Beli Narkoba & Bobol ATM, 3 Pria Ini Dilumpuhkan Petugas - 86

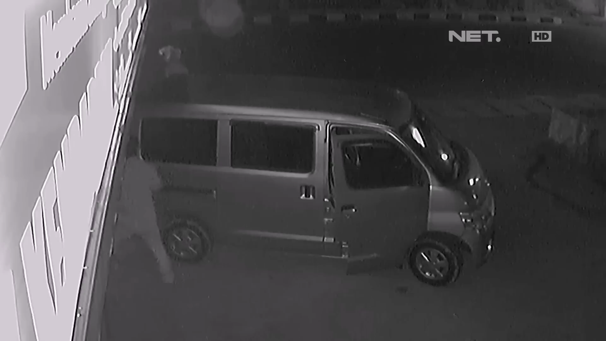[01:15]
Jadi sangat cepat untuk ukuran berkelompok untuk membuka dari mesin ATM yang ada di pinggir jalan. Jadi ini adalah tindakan yang sangat berani.